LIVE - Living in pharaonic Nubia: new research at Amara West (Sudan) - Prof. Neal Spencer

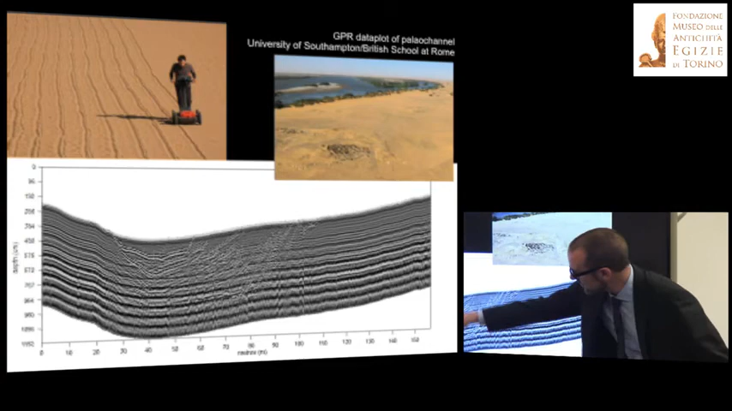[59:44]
We've been doing ground penetrating radar with colleagues from British School in Rome, University of Southampton. And what you're looking at here on this kind of fuzzy plot is you're looking at the layers of silt that have built up in the channel. So this, we're doing this to get the shape of the channel in ancient times.